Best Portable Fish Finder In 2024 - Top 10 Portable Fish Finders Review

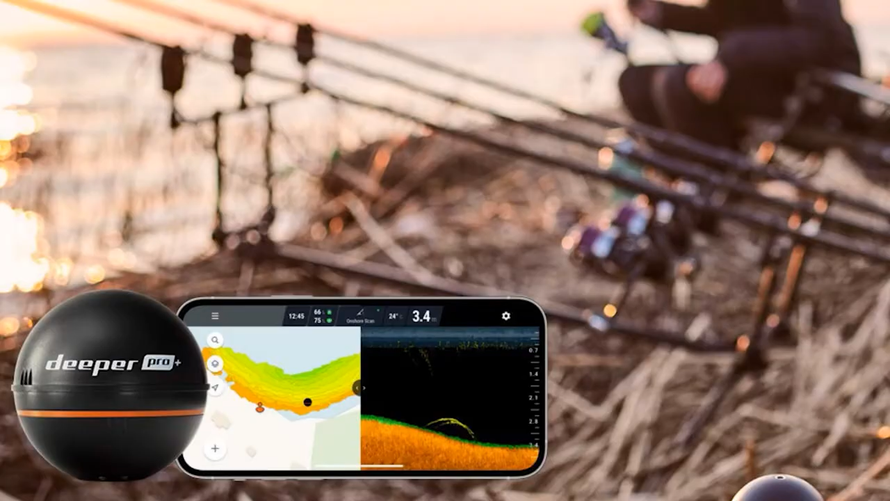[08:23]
There are further interesting and useful functions including a nice fishing mode and a flasher display plus it can operate easily in temperatures as low as 4fs handle both fresh and saltwater conditions. Unique and versatile plus highly compact and portable,
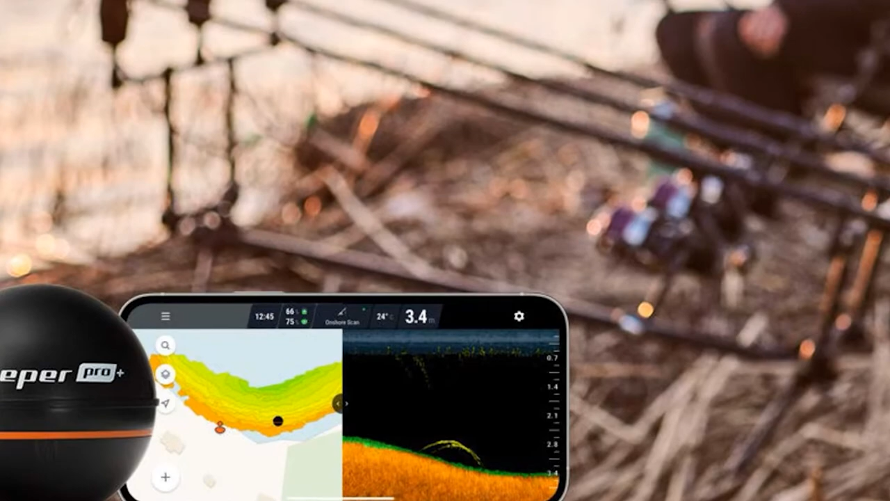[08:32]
On screen: water 24°C
the Deeper Pro is totally suitable for trolling from a kayak or a boat as well as casting from the shore.
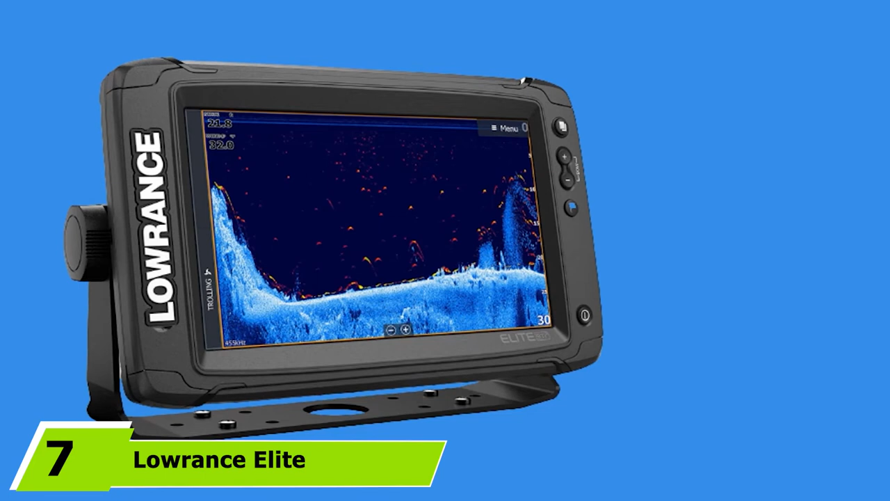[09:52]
Moving on to the next at number 7 with Lawrence Elite Tidwo Fish Finder. For our final product recommendation in the best portable fish finder category,
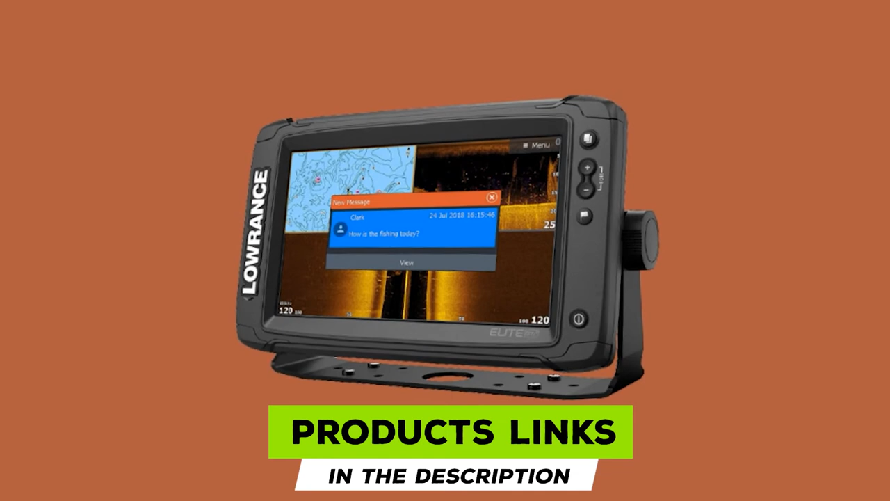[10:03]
we've skipped back over to Lawrence and we're taking a look at their brand new Elite Tidwo which is brand spanking new to market. It is as loaded with features and most notably has a large seven diagonal screen with a superior
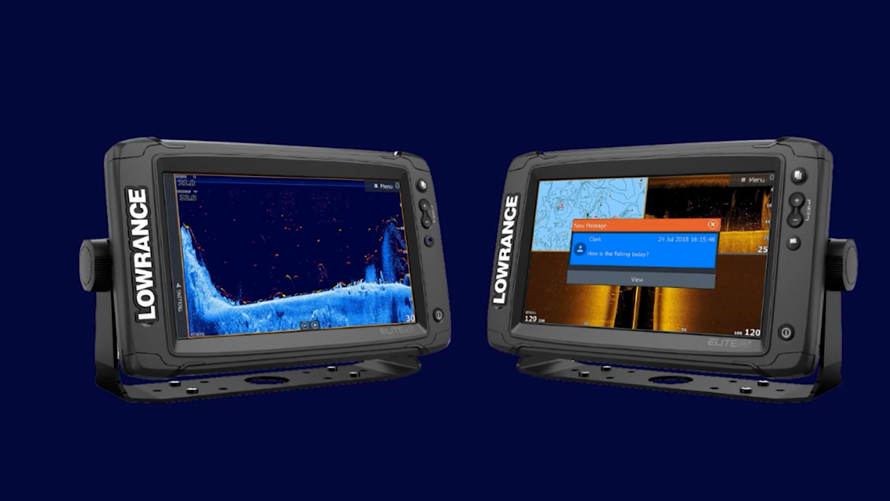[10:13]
800x 480 pixel resolution display and adjustable LED backlight. When it comes to the sonar functionality, there are three in one active imaging options with 2D chirp, down scan and side scan available.
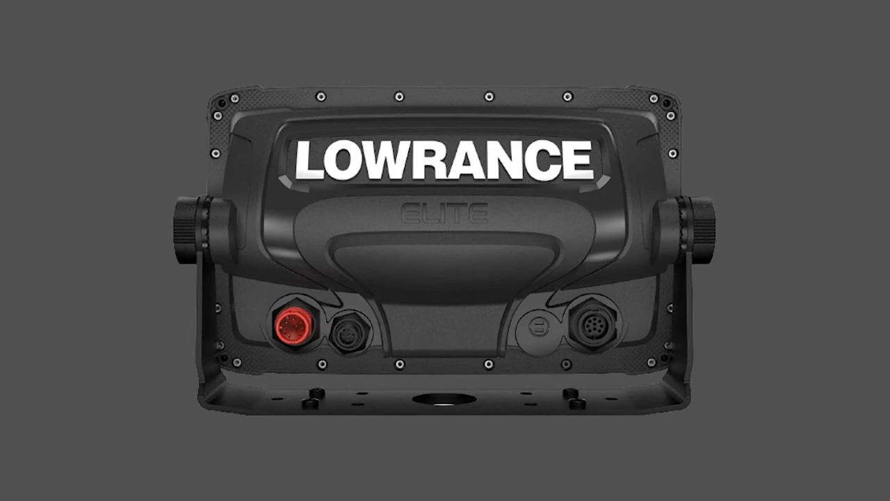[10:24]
The unit also comes with an HDI skimmer and can be used to reach a depth capacity of 1000 meters. GPS is included as are maps for US inland along with routes, waypoints and tracks. The HDI skimmer comes with a plastic transducer,
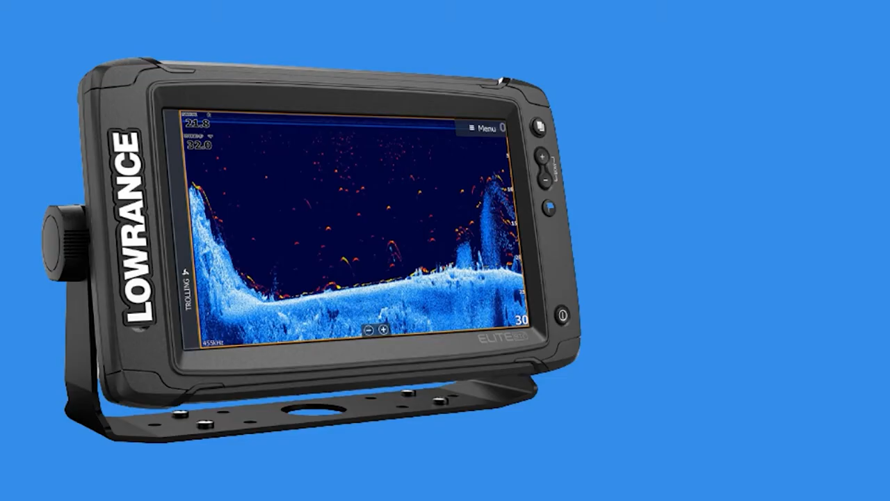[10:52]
a transom mount and trolling mount monitor too. So you have plenty of options. There's always an integrated temperature sensor. There's a wide array, the sonar features incorporated including something new called fish reveal which allows you to more clearly differentiate
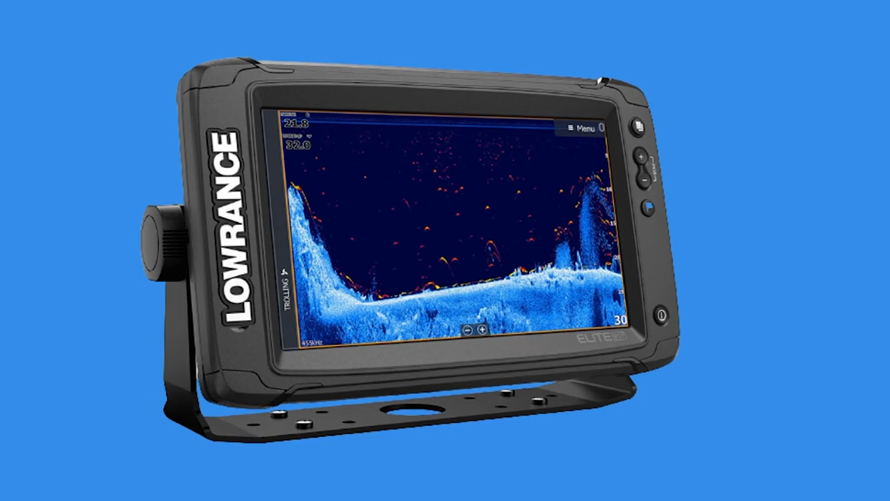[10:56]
between fish in relation to vegetation or the bottom. There's also an overlay down scan mode as well as features which include a scope, fish ID,
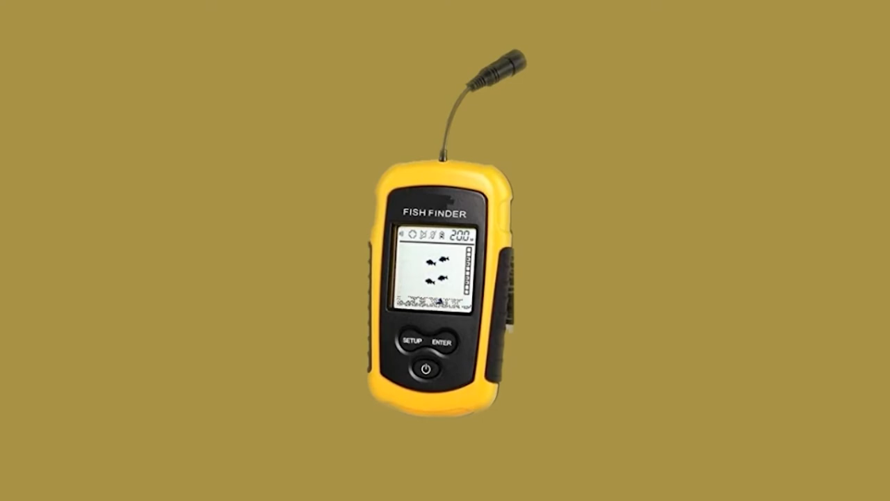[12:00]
While it measures only two inches, the color display of this unit gives you an abundance of useful information at water depth, fish depth, exact fish location, as well as bottom contour. In addition, LuckyFishFinder is also equipped with a fish alarm that notifies you when it finds something.
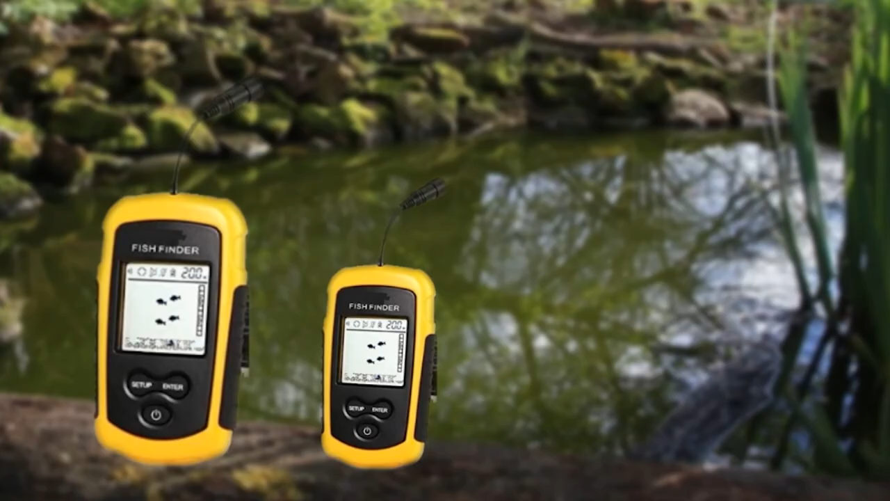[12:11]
Finally, it's among the most affordable models in our portable fish finder reviews, so you're getting excellent value for money.
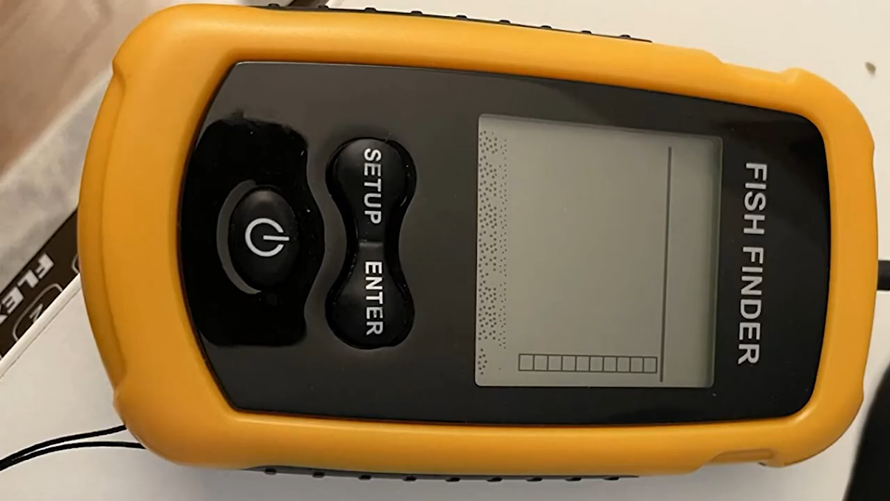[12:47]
To provide a balance between range and coverage area, the unit uses a single 200HC transducer with a 45 degree scan.
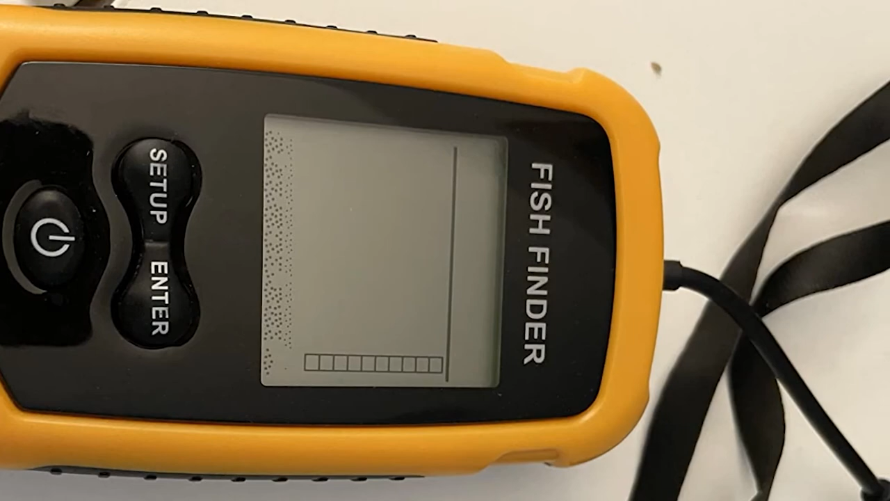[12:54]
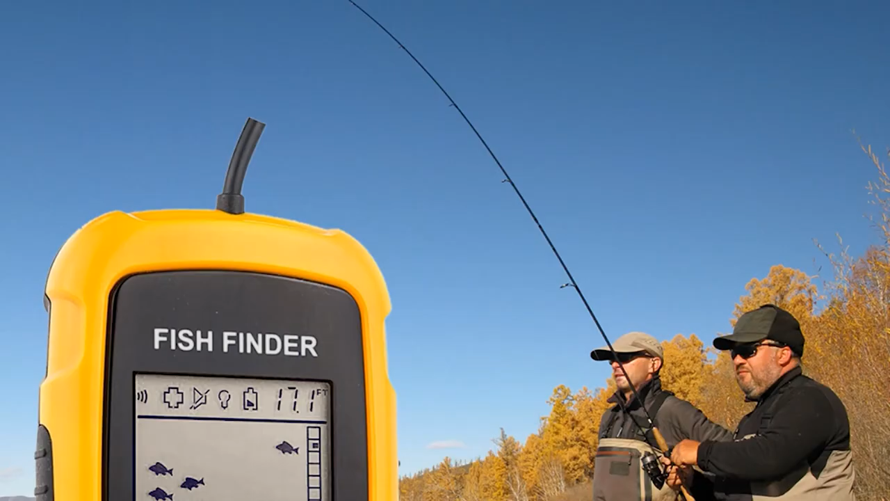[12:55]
The sonar is very rugged, so you can use it for any type of fishing. As for battery life, it usually ranges between 4 and 5 hours.
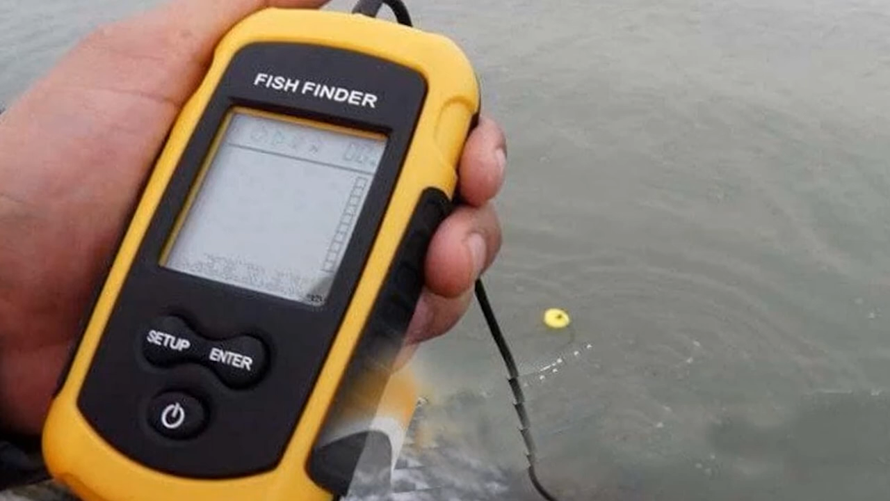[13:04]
However, if you plan to stay on the water for a longer time, you can also use your fish finder in energy saving mode and have it last throughout the day.
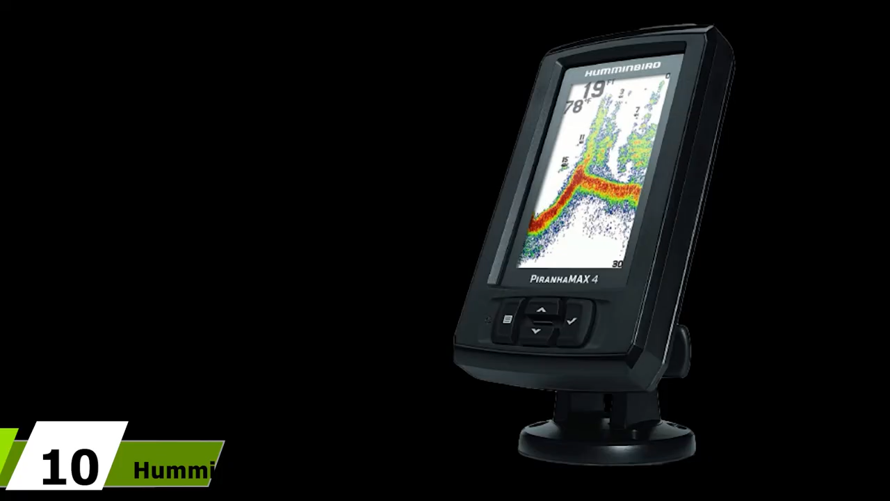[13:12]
Finally, the number 10 position is dominated by Humminbird Purr & Hamax 4PT Portable Fish Finder. If you're a professional angler or wish to take your game to a higher level, the Humminbird Purr & Hamax 4PT is the fish finder for you. Compared to all the other models on our list, this one comes with the most powerful dual beam sonar technology that gives a very detailed representation of everything in the water.